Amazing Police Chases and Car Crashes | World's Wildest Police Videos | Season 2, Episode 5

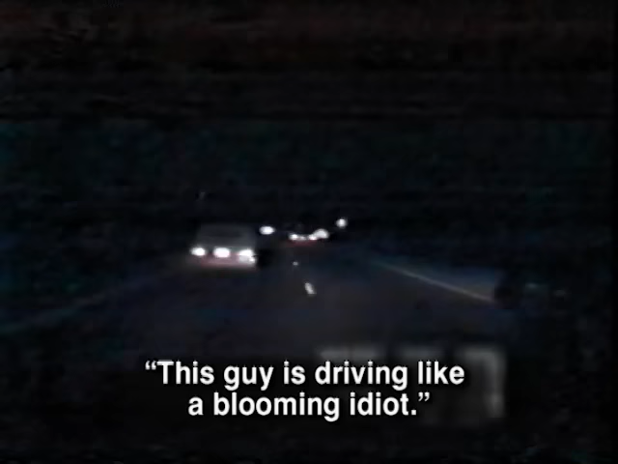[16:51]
This guy is driving like a blooming idiot. He's trying to run people off the road. Amazingly, the driver goes even faster. Officer Atkins pushes his cruiser past 130 miles an hour. 904 Chambers, approaching 828. In excess of 130. Knowing there's no way to sustain a chase at these speeds, he orders a roadblock to shut these runners down. Clear, I copy. They just tried to run me off the road.